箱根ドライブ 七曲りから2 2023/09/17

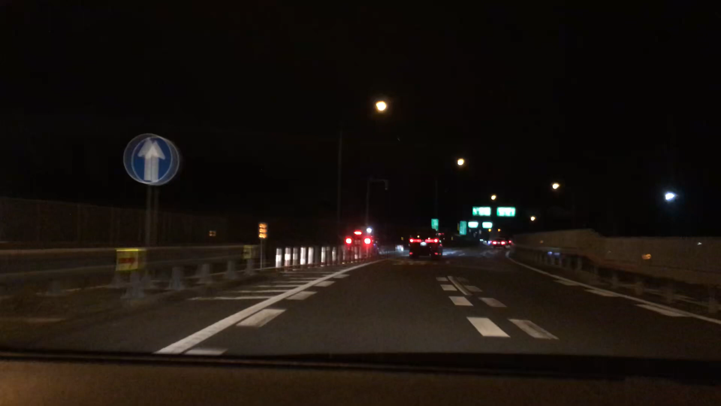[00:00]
早送りはい、早送り早送りまもなく左方向小田原厚木道この先、合流車両に注意されてください。じゃあ、大磯行きますよ。大磯行きたいっすね。はい。ちょっと待って、怖いな。風が大きいね。大丈夫。
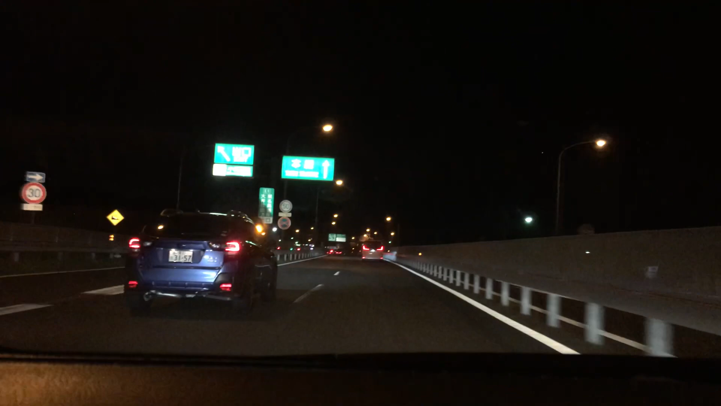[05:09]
この先、左からの交流車両に注意してください。その先、料金所です。まあいいや、料金所だし。あれ、そっち行った。ん?まもなく料金所です。来るんかい?どっちだって思うよ。左に向かって、こっち来たり。
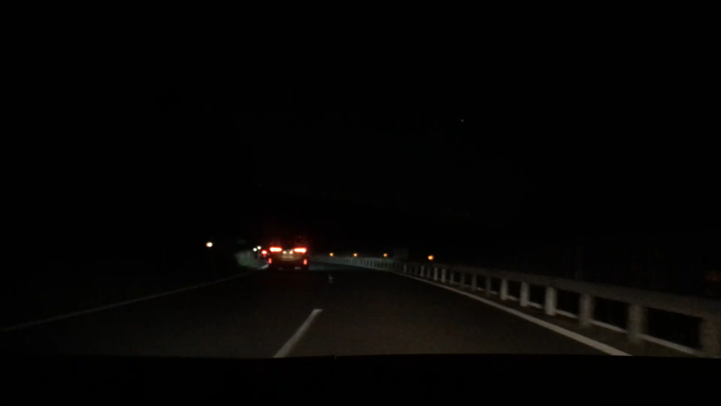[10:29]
右に向かって崩れないの?右に行けないんだって、あれ?オレンジの。いや、オレンジだよ。オレンジで白い車線骨。左の方でしょ? 左の方でしょ? あむしろでしょ?右の方でしょ?右だった? うん。おかしくね?違うかも。 ただオレンジ車線だったよね。あ、本当だ? うん。あ、早いな。うぇー。